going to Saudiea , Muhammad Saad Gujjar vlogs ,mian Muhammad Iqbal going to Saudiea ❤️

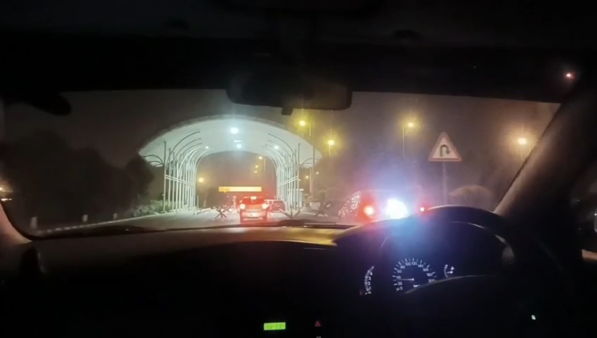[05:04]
तो अभी फाइनली हम लग पूंच चुके हैं इसलमबाल इंटरनेटे ले रिपोड और यह है उसकी इंट्री मतलब आगश है यहां पस रोपते हैं गाड़ियों को पूछते हैं